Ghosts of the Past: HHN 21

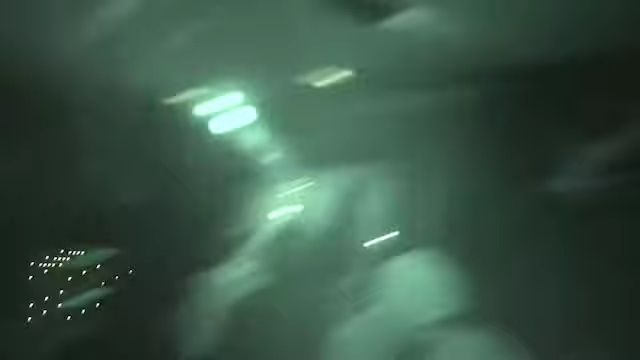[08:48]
The sound design too, like you could hear the thing like crawling around the room. There's the hand puppet thing.
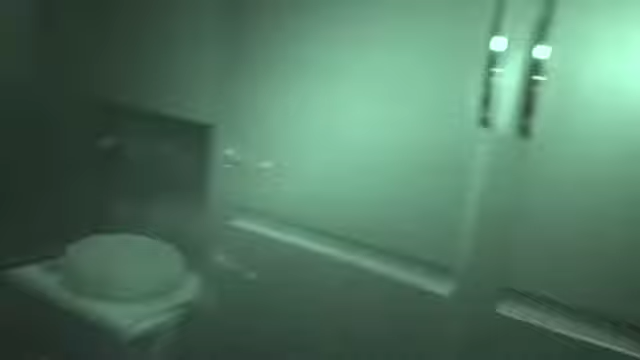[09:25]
Through the facility, the alarm's going up.
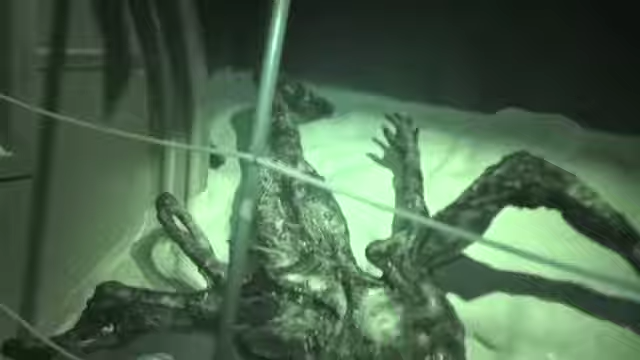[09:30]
We're outside. It's a torched thing.
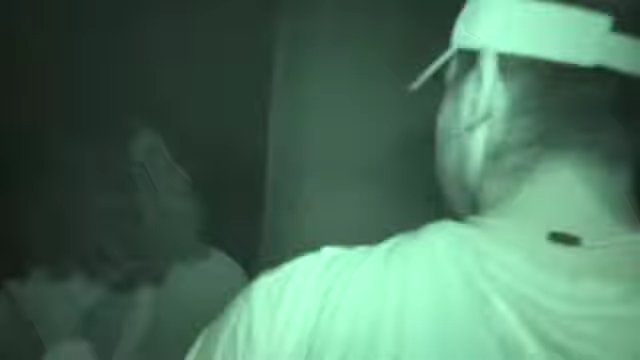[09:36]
The other thing that LA did, and I know Orlando does a lot, is
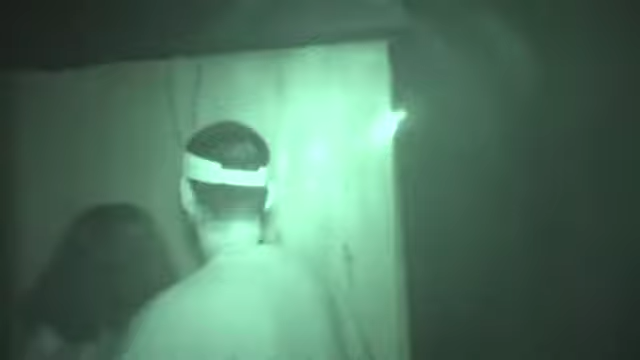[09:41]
this was cold, and for HHN Hollywood, the temperature,
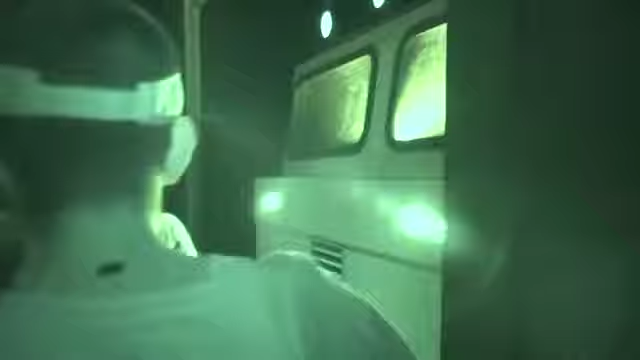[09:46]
there's the truck that moves, you know, 6 inches.
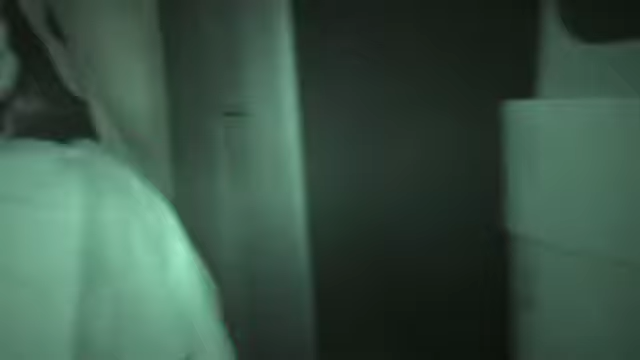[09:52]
LA loves that truck.
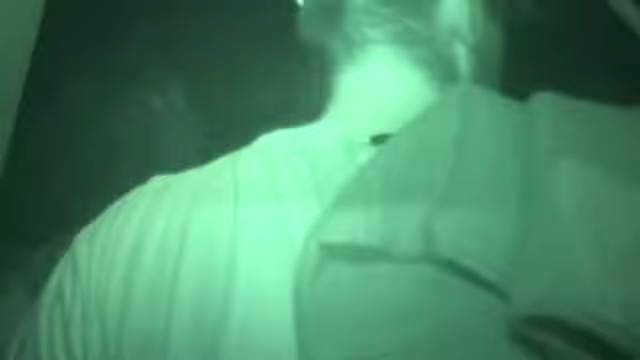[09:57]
They had never really messed with the temperature.
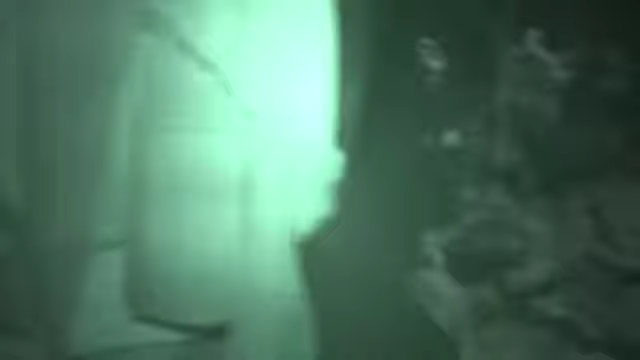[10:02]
The dog kennel. It's a very long maze, too.
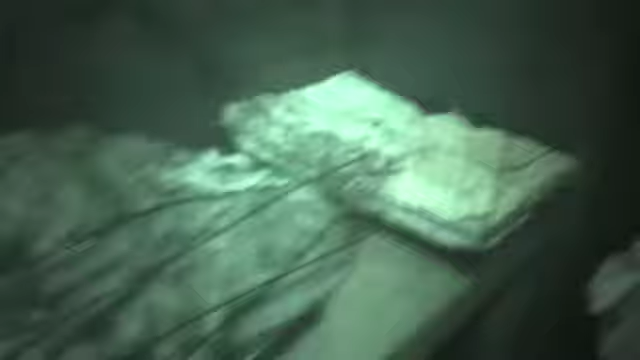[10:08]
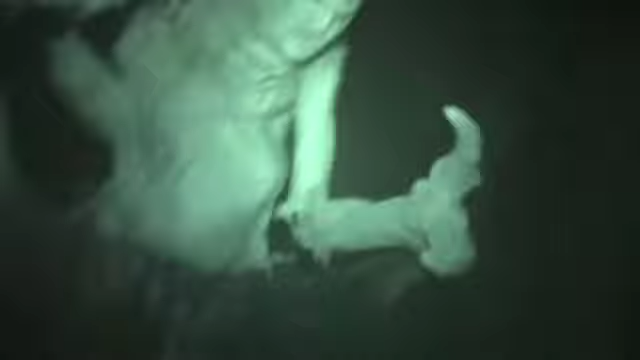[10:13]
Huge puppet. Another huge puppet. Like, look at that thing.
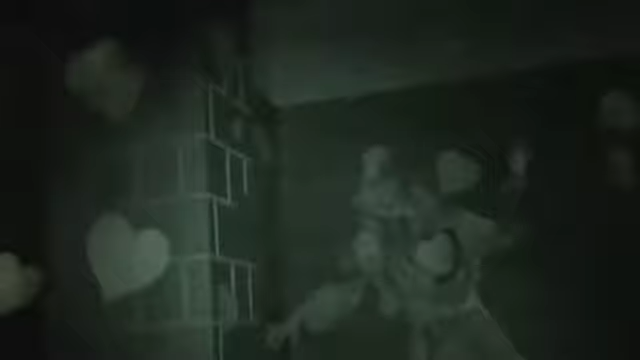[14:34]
There's a dude who's been completely ripped open.
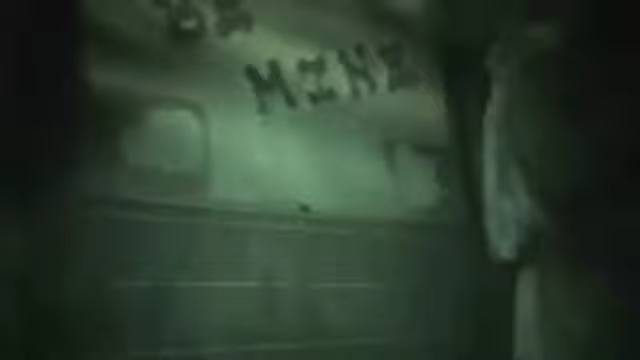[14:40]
It's like Valentine's dance, but these cupids are everywhere. Huge ugly ones. Next.
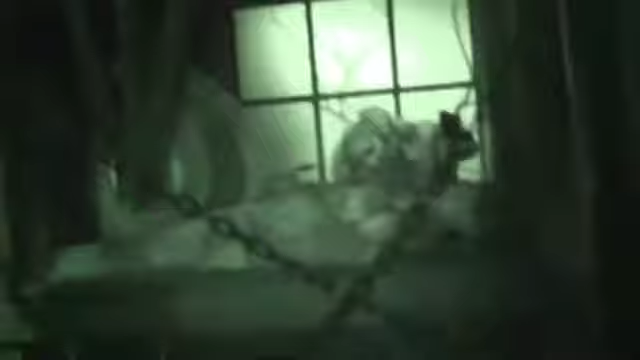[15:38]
shit. I don't even know what holiday this is supposed to be, but this chick is
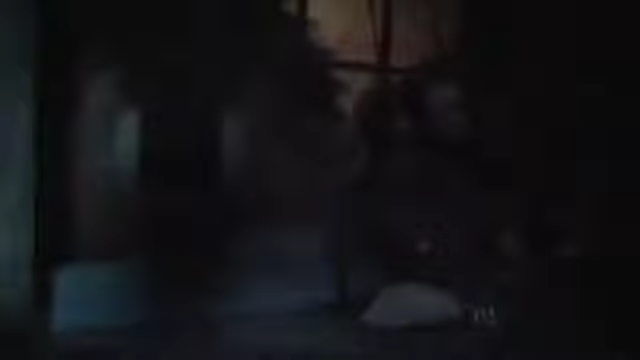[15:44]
saw blading this dude up at this table saw.
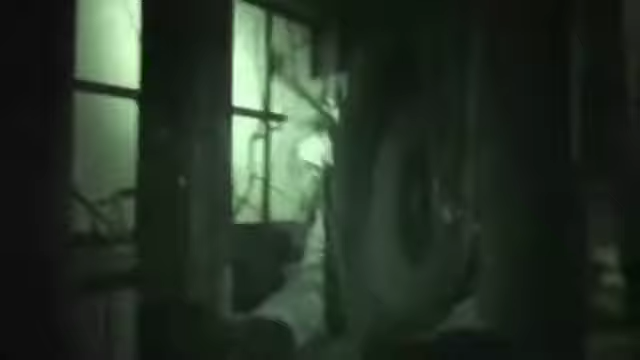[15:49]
She's just carving this dude apart.
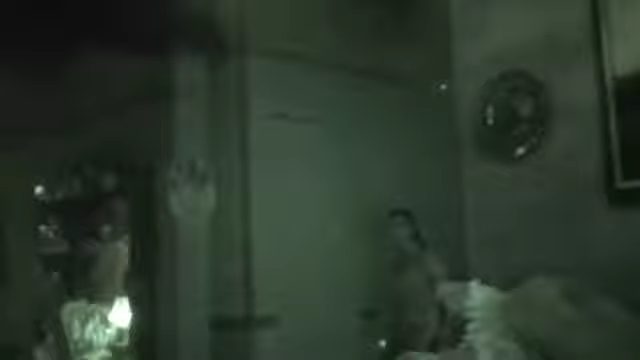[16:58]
There's a dude just that's been carved open on the Thanksgiving table.
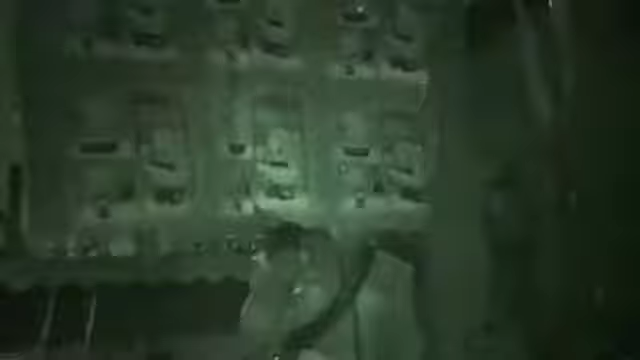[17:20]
Toy factory, but with machine guns, creepy ass elves.
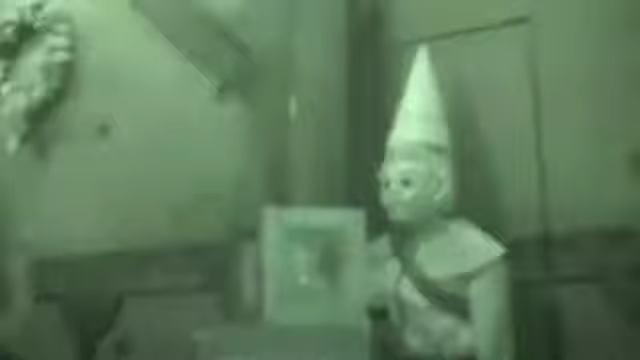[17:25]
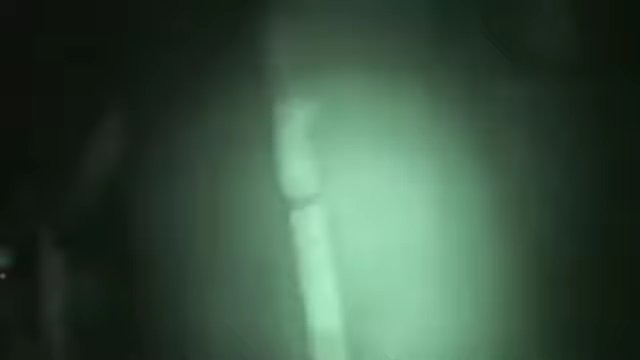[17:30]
We are Santa's elves. There's like a song like it playing.
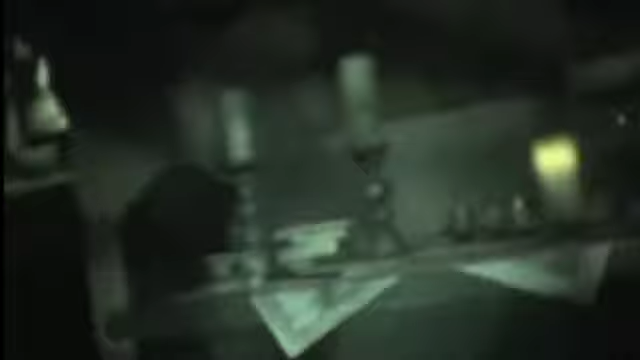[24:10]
Walking through a pirate ship. And again, the camera work. You got it, you know, 11 years ago.
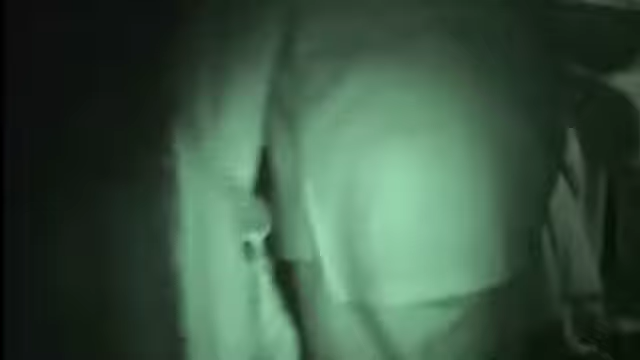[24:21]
But you're essentially going through this pirate ship that, like, I think it crashed into a fort.